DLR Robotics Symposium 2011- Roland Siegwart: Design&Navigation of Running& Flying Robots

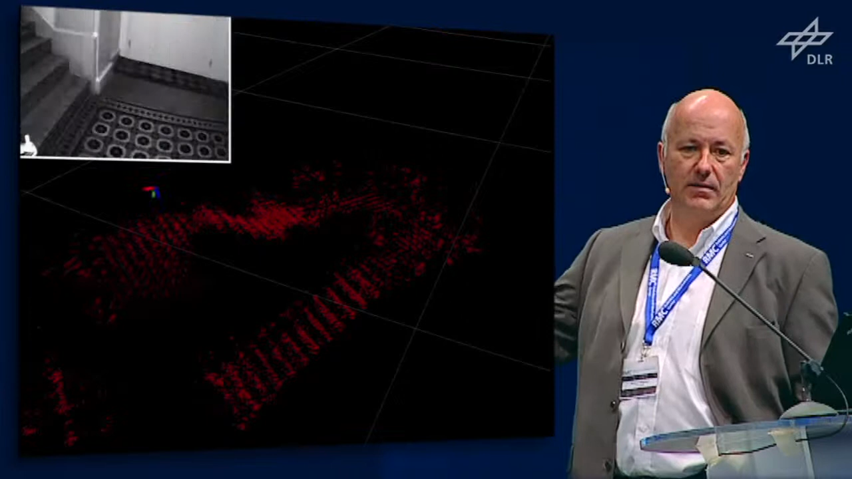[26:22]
a stereo camera and only moving around in the environment. You can see we have here also features which we are tracking and based on this building and 3D map of the environment,
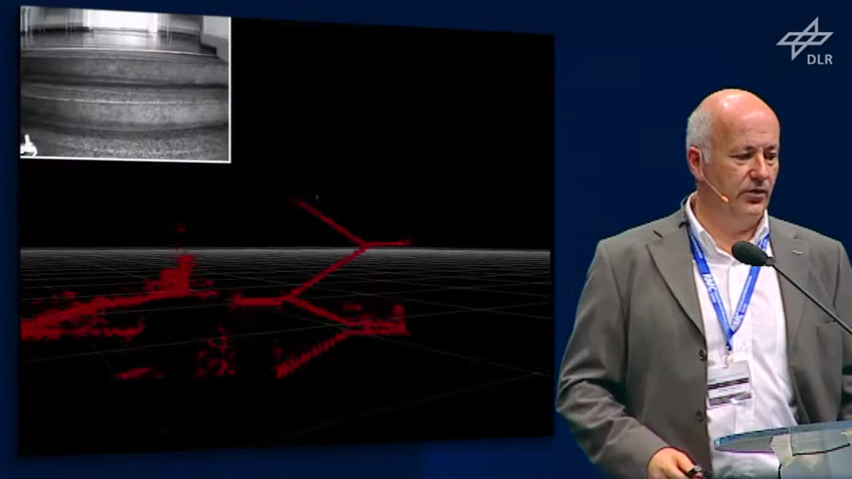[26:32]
which is over multiple corridors pretty precisely and allows for navigation, for localization, for small vehicle.
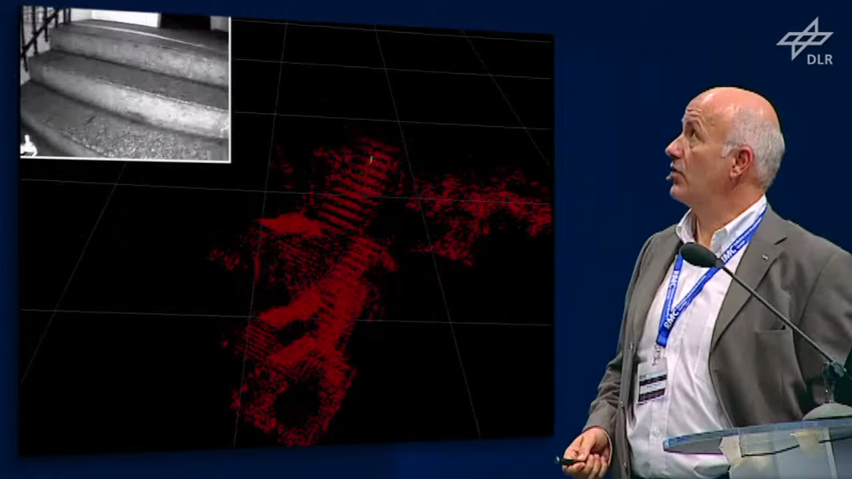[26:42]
And with this new type of features, we can do this really on board with limited calculation power.